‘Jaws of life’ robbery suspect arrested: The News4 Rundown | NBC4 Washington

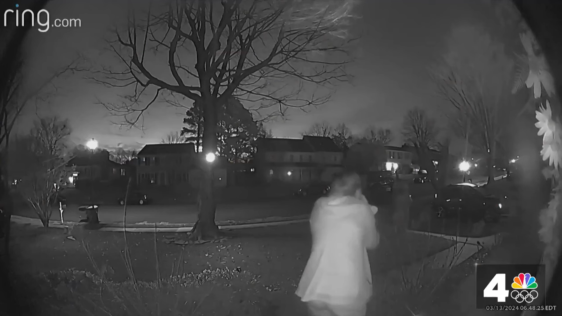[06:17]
It looks like it's on the back of their house like their torches on fire.
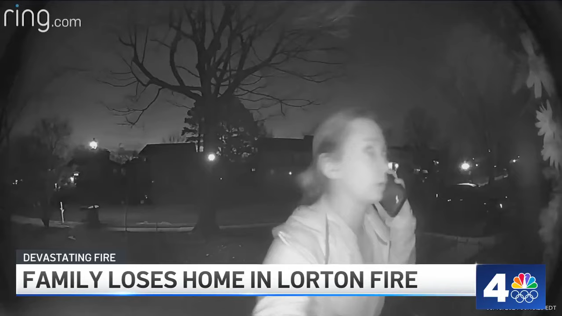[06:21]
Ring camera video showing a frantic neighbor pounding on the door, calling 911. A passerby joining her. You're all decks on fire, I think. Our deck is on fire. Our garage is on fire. Seconds later, Andrea Smith runs out the door, carrying her five-year-old daughter.